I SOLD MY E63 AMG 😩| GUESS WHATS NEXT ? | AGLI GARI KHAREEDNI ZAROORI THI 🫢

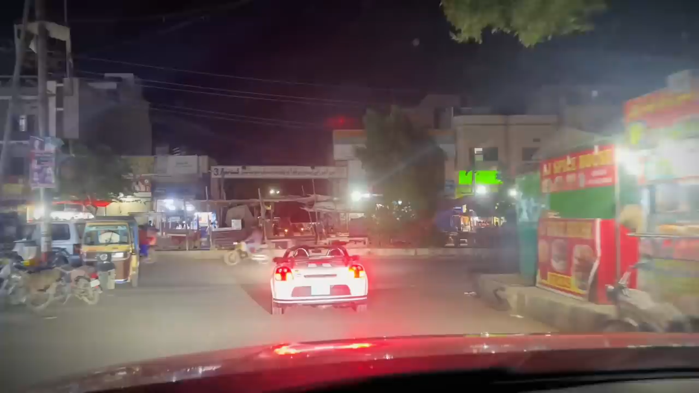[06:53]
वासिफ भाई जो हमारे दोस्त हैं जिनके हम टंड्रा में बैठे हुए, तो ये जो है वो गाड़ी चला रहे हैं।
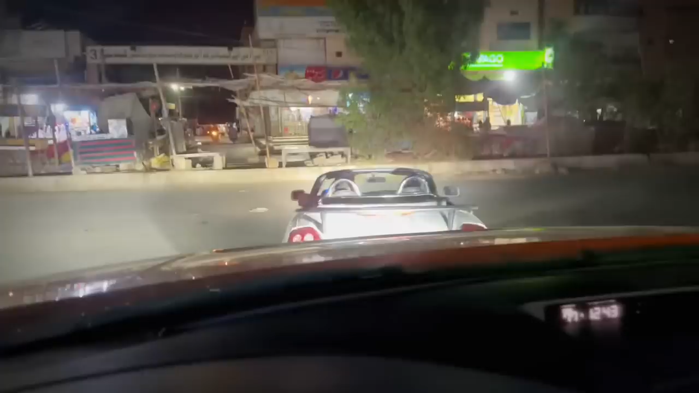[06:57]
अब देखते हैं कि ये टेल वेल देते हैं या नहीं।
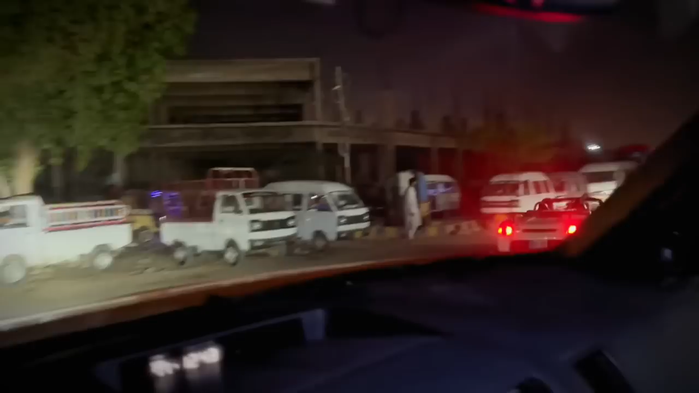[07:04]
ये बड़ी अच्छी बात कही आप। आराम से जा रहे हैं,
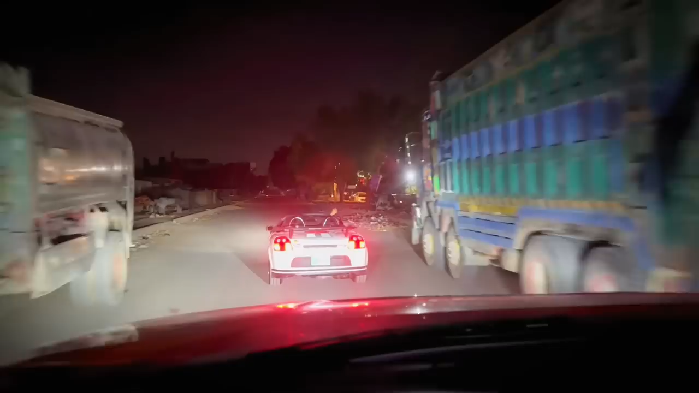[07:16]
बिल्कुल आराम से चला रहे हैं। थोड़ी सी लाइट संबंध करते हैं इसकी, तो आपको गाड़ी ऐसे नजर आएगी।